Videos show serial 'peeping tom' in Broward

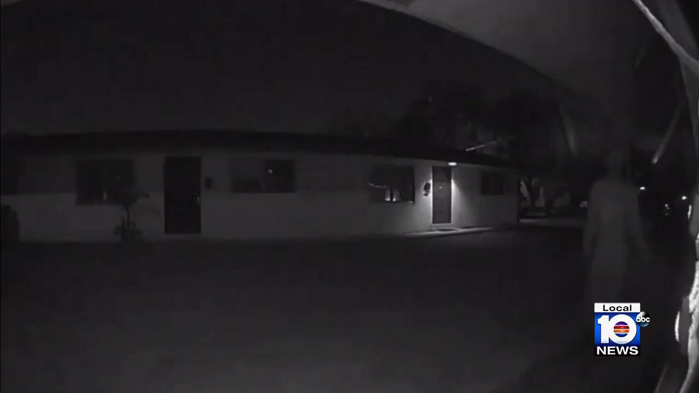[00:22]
This has happened two or three times before, and we didn't even know about it.
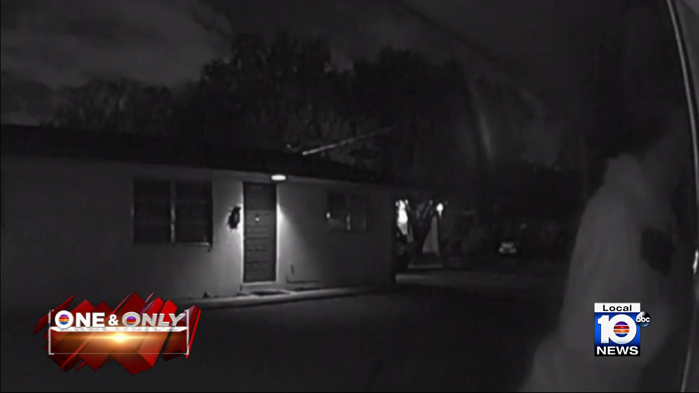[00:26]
He's on the tips of his toes looking in through a window.